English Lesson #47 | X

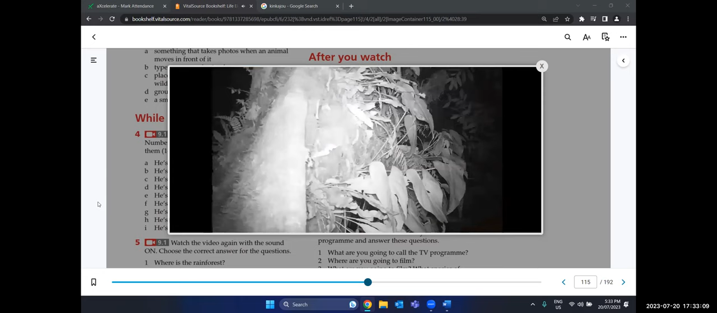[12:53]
With a lot of the pictures, Adrian can't see any animals. He doesn't know if there is a problem with the cameras or if there is something happening.
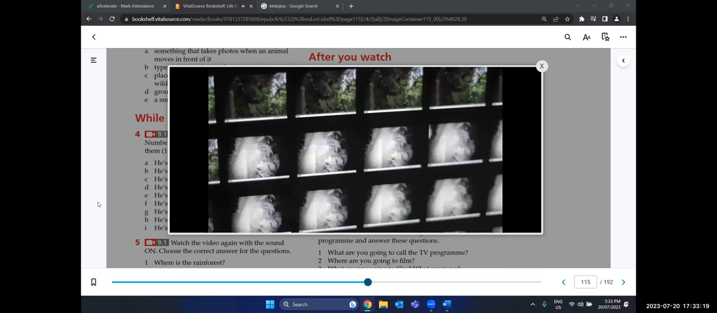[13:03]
Then suddenly he sees something in a picture.
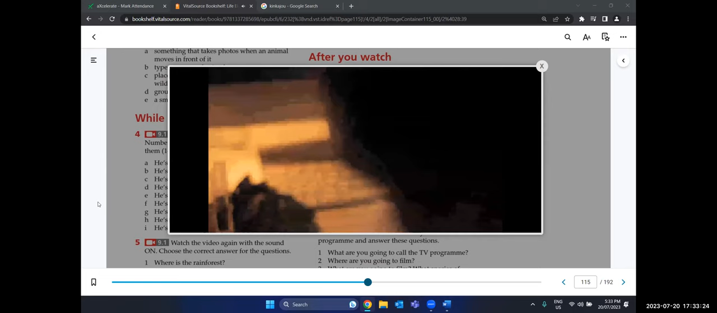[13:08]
It's a kinkajou. In fact, there are 2 kinkajous. Kinkajous only live in rainforests. They eat meat and fruit. These 2 are looking for fruit.
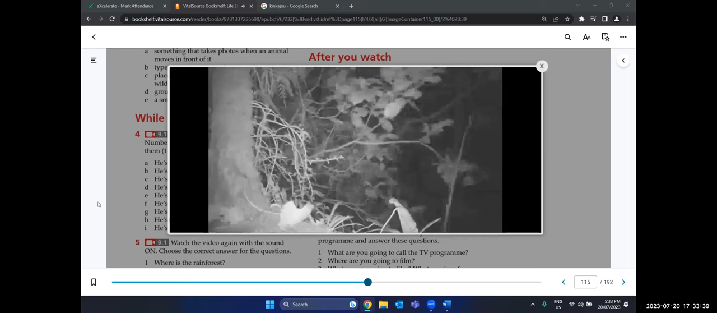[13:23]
And one of them found the camera. Adrian's camera traps work, so he's going to use them for features
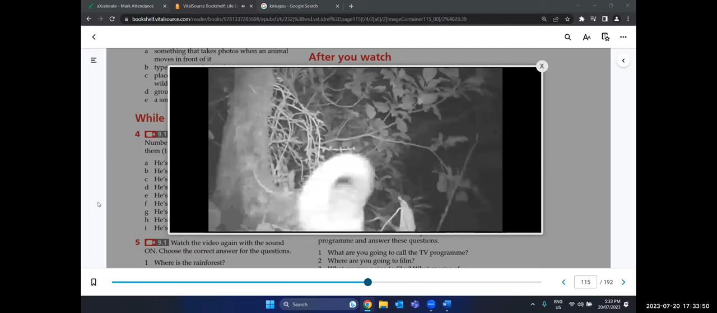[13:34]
to film a lot of other species of animals.
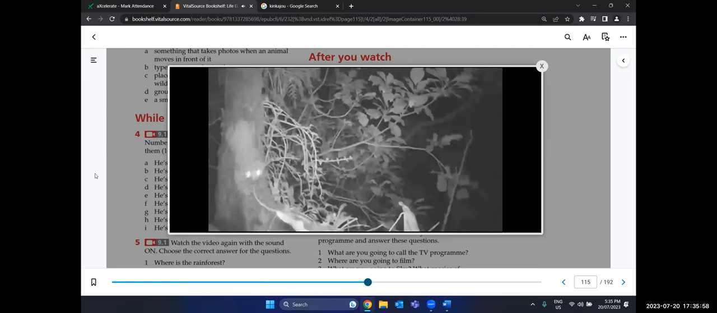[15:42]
They eat meat and fruit. These two are looking for fruit, and one of them found a camera.
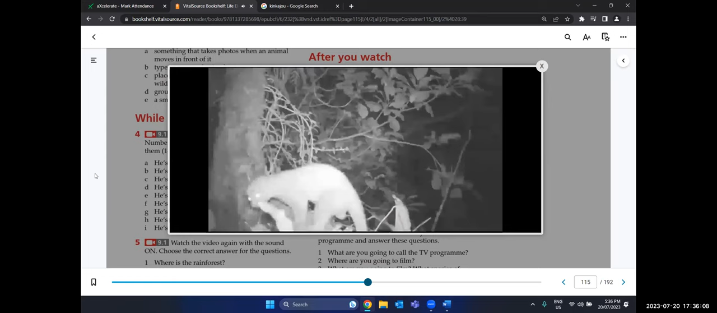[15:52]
Adrian's camera traps work,
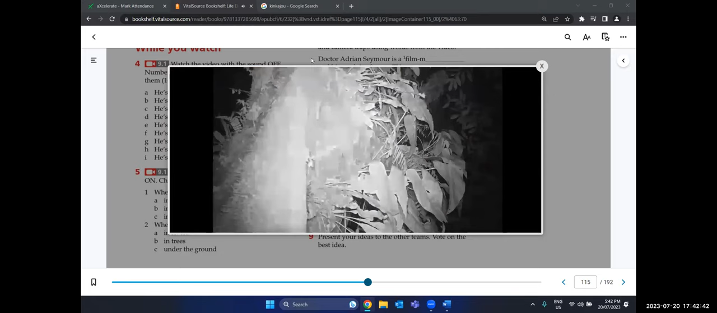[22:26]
But in a lot of the pictures, Adrian can't see any animals.
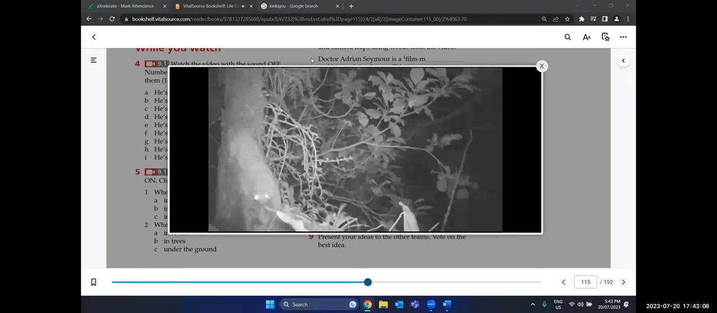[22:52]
These two are looking for fruit. And one of them found a camera.
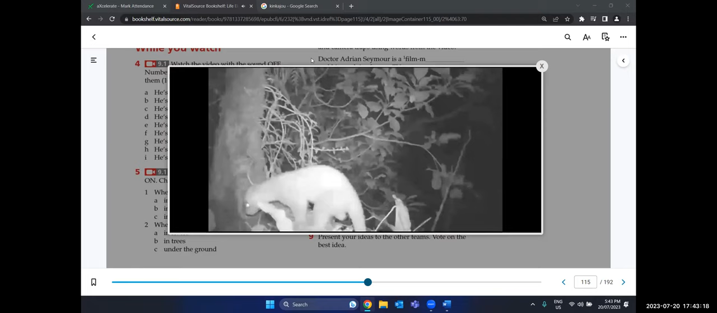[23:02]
Adrian's camera traps work, so he's going to use them in the future to film a lot of other species of animals.